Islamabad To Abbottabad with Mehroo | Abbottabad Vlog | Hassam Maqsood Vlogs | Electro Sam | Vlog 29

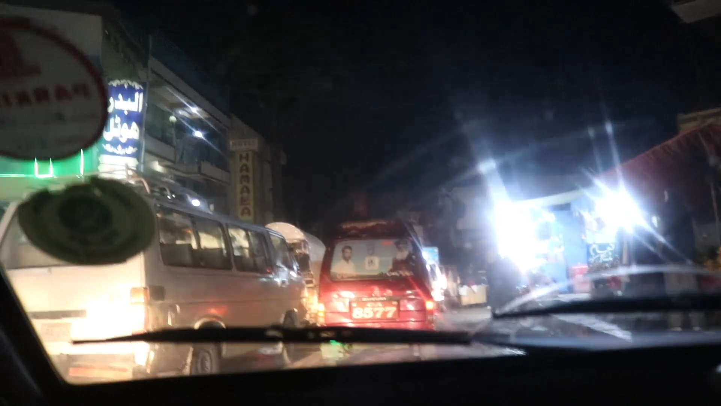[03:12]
एबटाबाद नहीं, इसको बोलो डब्बो और सुजुकी का इलाका डब्बो और सुजुकी का इलाका।